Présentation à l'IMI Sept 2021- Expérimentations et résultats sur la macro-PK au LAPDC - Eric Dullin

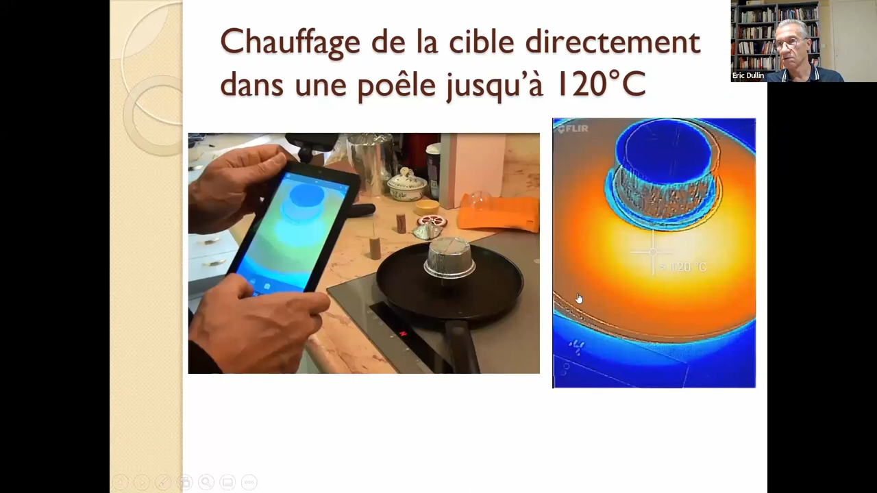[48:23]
heureusement c'est un bouchon en liège, faire chauffer à la poêle, donc on a fait chauffer jusqu'à 120 degrés, avec une caméra infrarouge, et bah, on a pu constater que voilà, on n'arrivait pas à faire tourner le mobile en faisant chauffer par en dessous comme ça, parce que tout simplement les flux sont relativement symétriques, donc il n'y a pas de raison de faire tourner le mobile. Alors après, des autres manips qui ont été montées par David, c'est d'utiliser un gant d'un canal d'eau chaude,